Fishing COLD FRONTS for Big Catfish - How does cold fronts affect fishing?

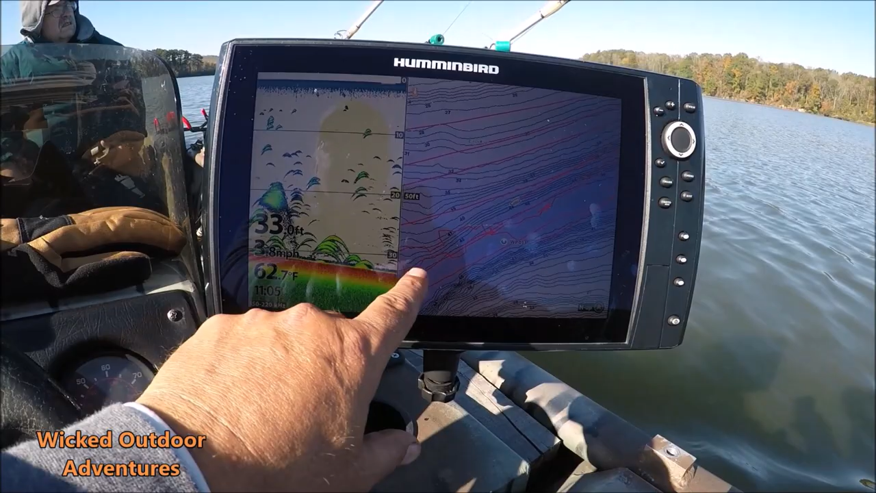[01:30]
On screen: water 62.7°F
This is my lake master card. Find them at hummingbird.com. And we're just going to go right back down here. There's a little bit of breeze this morning that's blowing us downriver. So we just turned the boat up and used the Mincala trolling motor, put it on navigation mode and turn around and come right back into the wind. And that's how we're catching them fish. But we're marking lots of little blue cats right here.